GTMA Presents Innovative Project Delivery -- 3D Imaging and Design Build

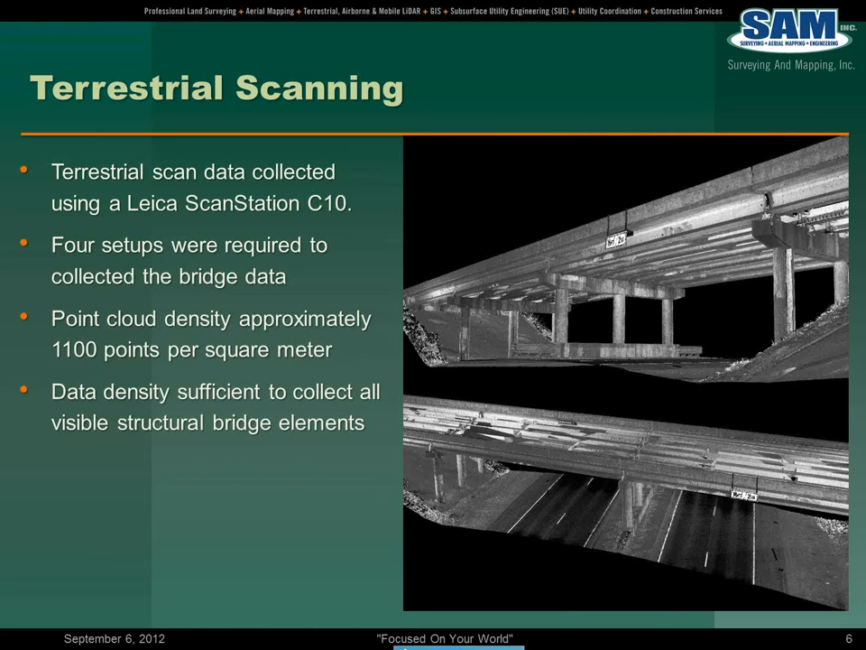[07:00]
And, of course, that's extremely dense data, but it was more than sufficient to collect all the visible bridge elements that were required. When it comes to making all these things work together, the foundation is a good control network. As part of the execution of this project, we use the TxDOT VRS network. In essence, we established a primary control point every three miles, which against about 15 points across the project. Aerial control was a point every one mile.
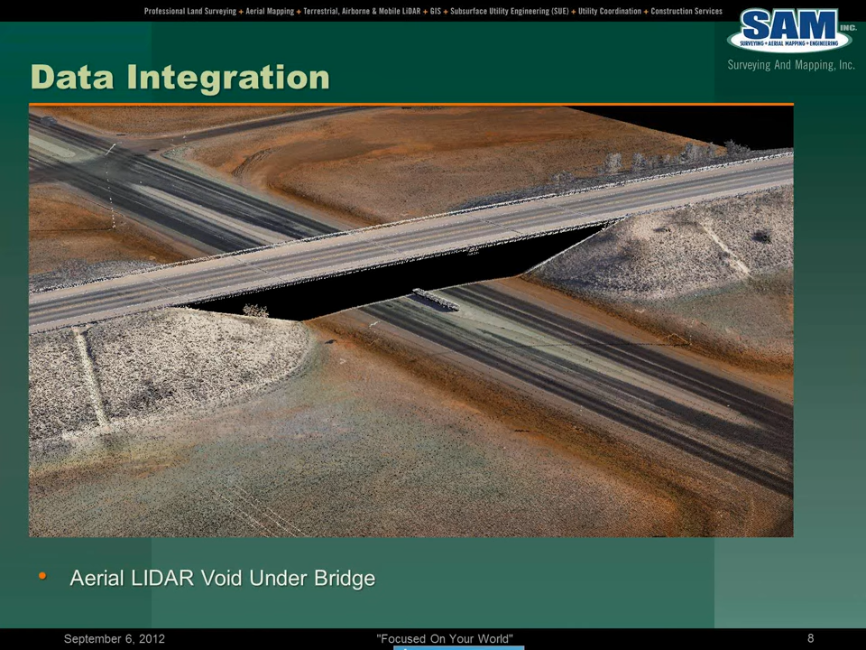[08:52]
you're looking at an airborne data set, so you have a data void that's very evident in that black area where there's no pixels present. What you see now on this slide is the merged HDS data. It was collected with the terrestrial scanner and then the aerial LIDAR data, and then it was all colorized using the aerial photography. LIDAR data points by nature are just data points. Here we're able to geo-reference the pixels from the aerial photography and colorize the LIDAR data points,
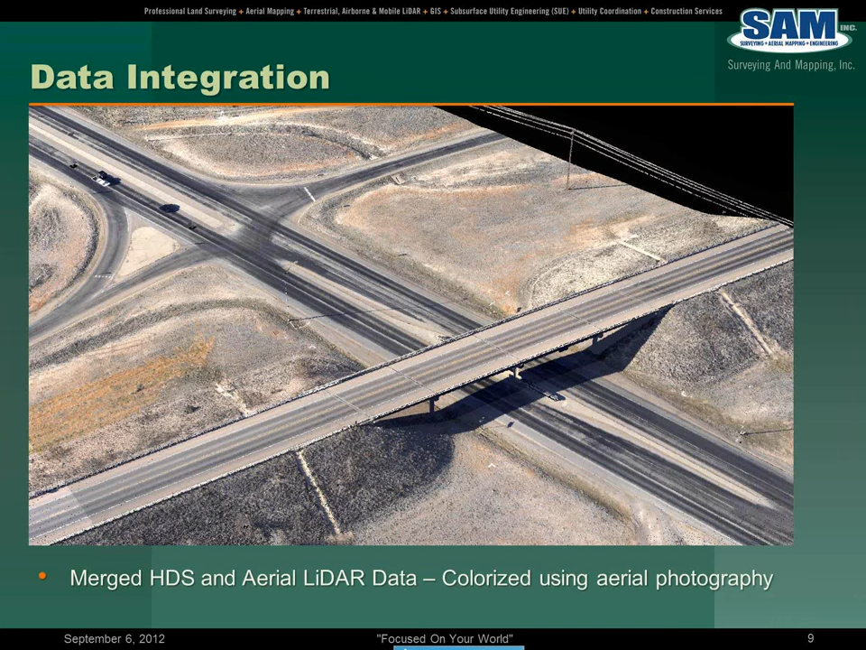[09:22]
and as well from the, from the HDS laser scanner. As far as data extraction, keeping this in line with the theme of data integration, from the, from the LIDAR data, we collected and produced a digital terrain model, which consisted of the brake lines and mass points. Mass points were extracted from the LIDAR, and then we had, we supplemented that with brake lines in a quasi-stereo environment.
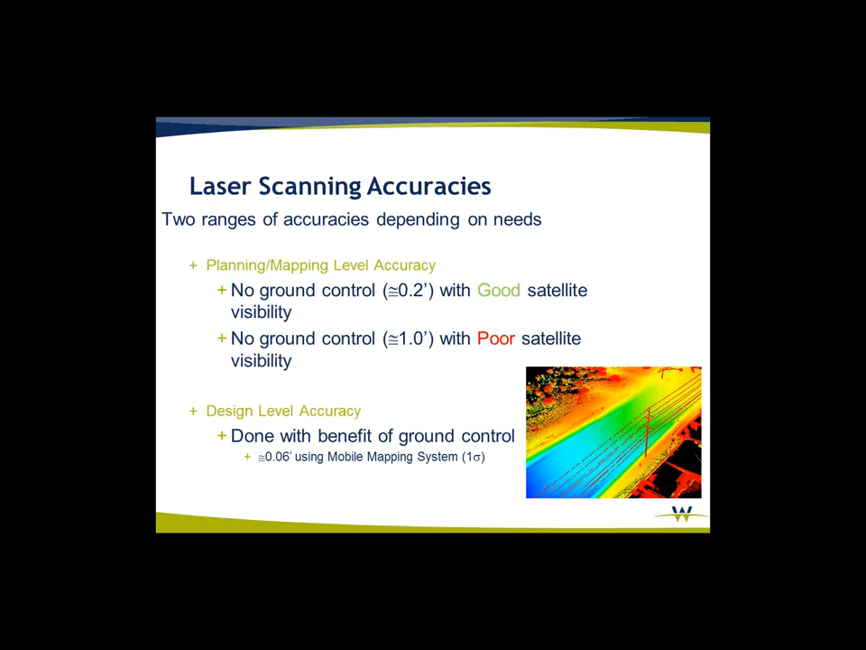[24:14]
With the benefit of ground control, we're usually around six hundredths of a foot. We can go better than that. It just takes more control and what's that added cost worth to you, the person doing the project. So that's a little explanation. Absolute and relative accuracy.
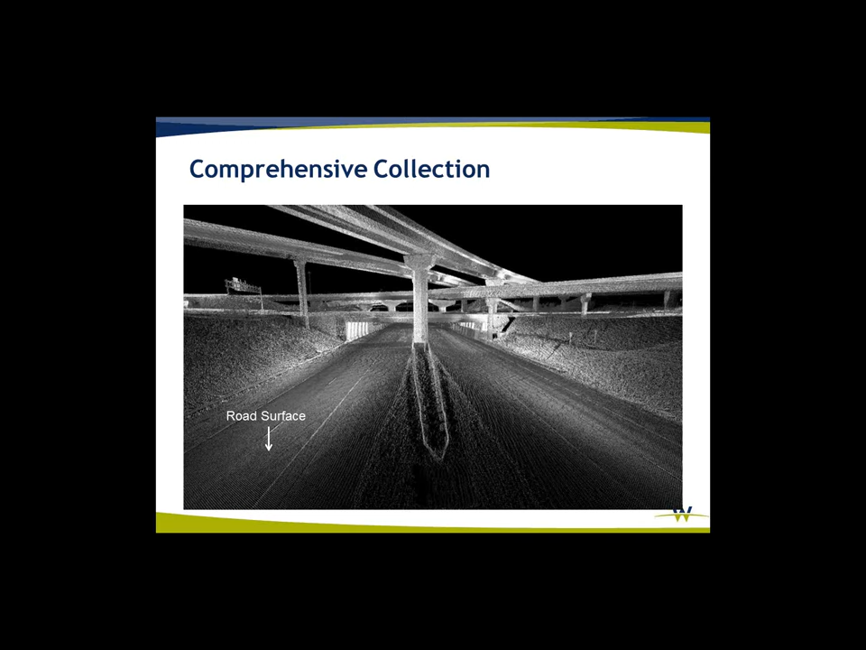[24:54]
We're catching the road surface. We're catching the lane markings, the guardrails, the substructure, support columns, signage, more signage.
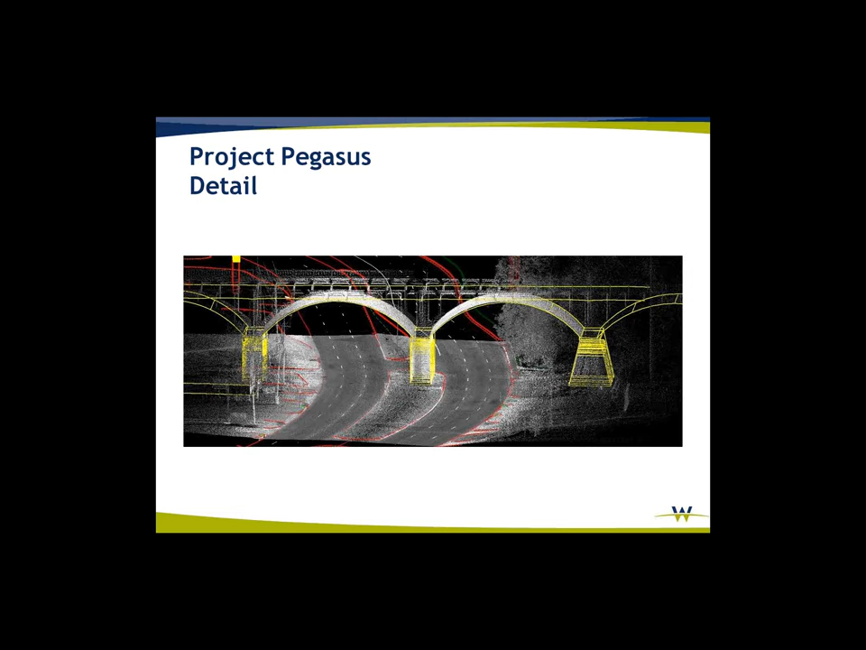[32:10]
and they are not exactly going the speed limit when they go through there. So we had to add a follow vehicle to this project, and even then it was quite a challenge. This is actually some of the terrestrial scan data that was performed close to ten years ago, and we kind of used it more as a match to see how the new data was looking on the project.
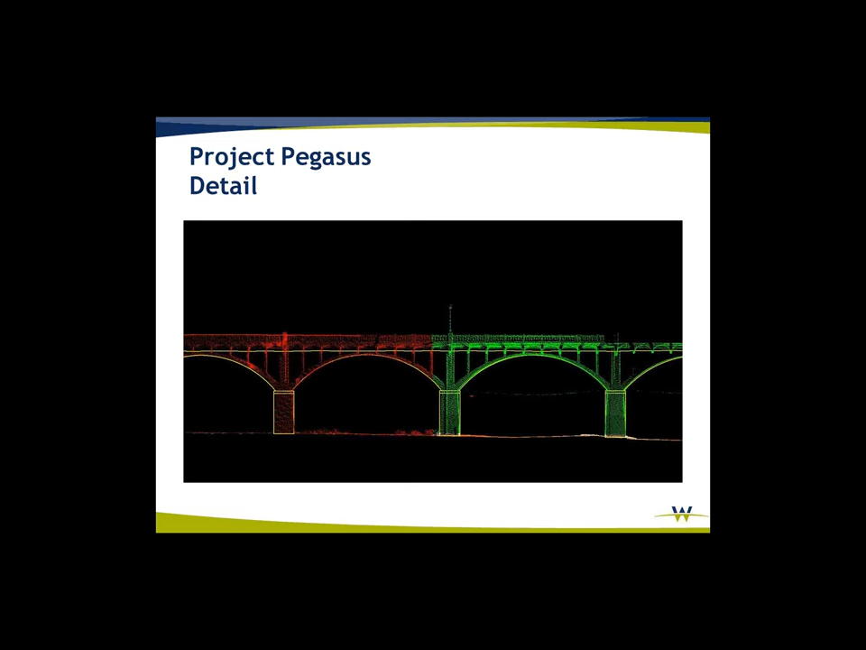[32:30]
This is a more high resolution image of some of the data that was collected, and some of the simple basic modeling that was performed for TxDOT on our end.
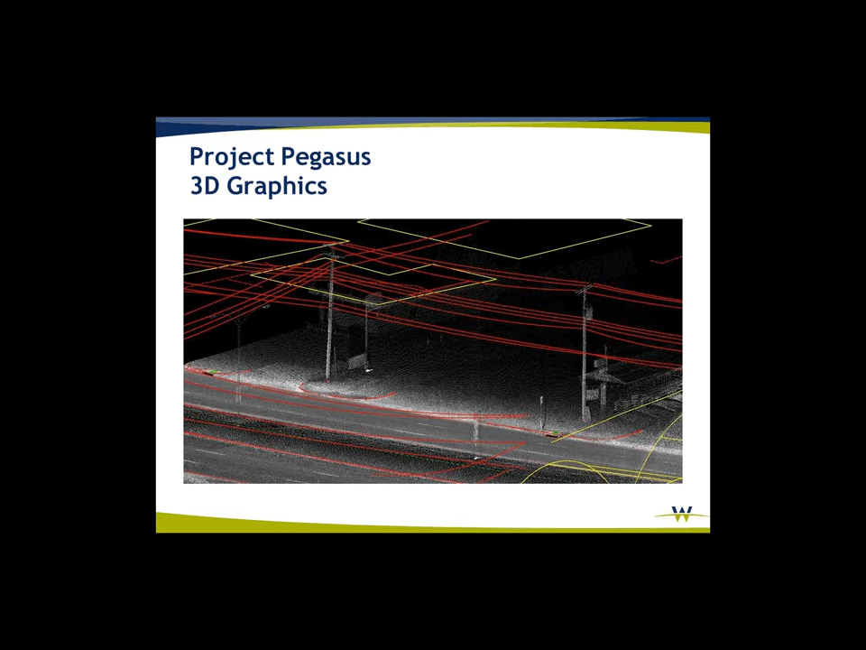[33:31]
Not required as part of the project, but this is part of the reason our designers that we are working with want this data, because it may not be part of the project now, but it is going to help them when they are doing their avoidance as they are doing the design. More examples, overhead clearances, again,
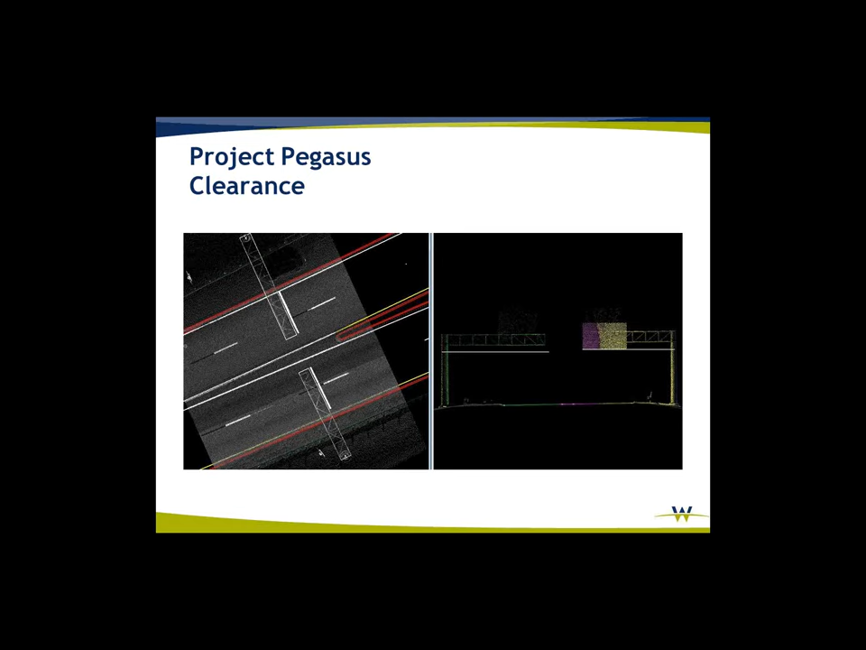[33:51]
Not a deliverable on this project, but something I am certain that the designers were able to use. We did do clearances. Primarily those are bridge clearances, but we have collected some other clearances as well. Again, this is based on the relative. There is actually some, pulling this information out is not that tough of a challenge. Once you have got it collected and controlled properly and you can work in this
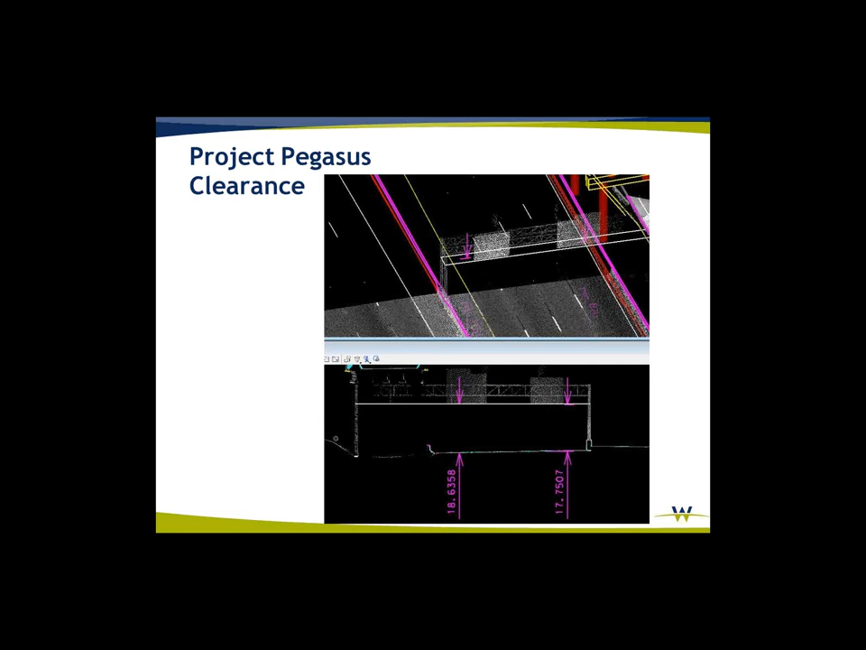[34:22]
stuff in a pseudo-3D environment or a 3D environment, you can really pull out a lot of information quickly.